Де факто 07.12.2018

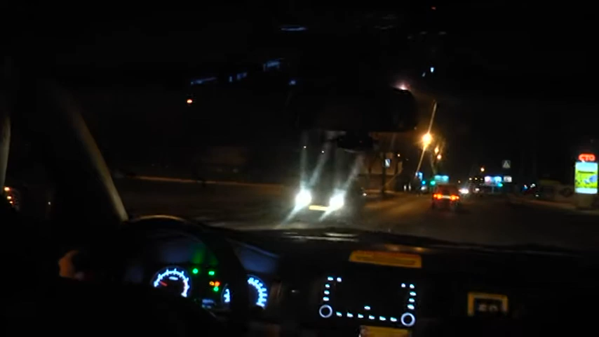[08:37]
Продолжив патрулирование района, на перекрестке улиц Владимирова-Барыкина догоняем старенькую «девятку», которую на сцепке буксируют в сторону завода пусковых двигателей.
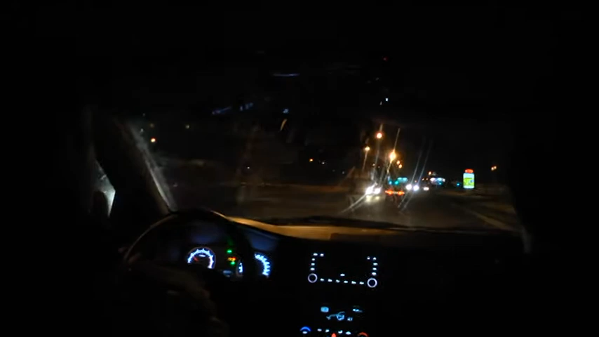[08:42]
Визуально все требования правил при таких случаях были, в общем-то, соблюдены. Но инспекторы все же решили проверить водителей. 70-10, право принимаем, останавливаемся.